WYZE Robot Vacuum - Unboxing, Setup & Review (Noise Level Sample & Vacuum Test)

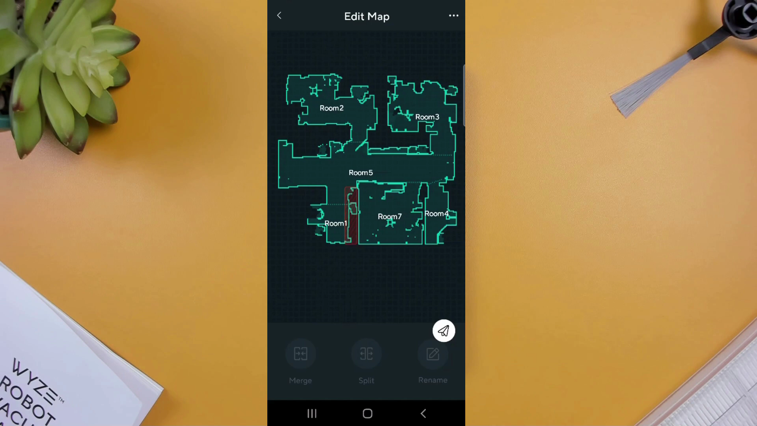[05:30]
And the rename option allows you to give your rooms unique names to describe them. At the bottom, the clean button can be used to start a cleanup job for your entire layout,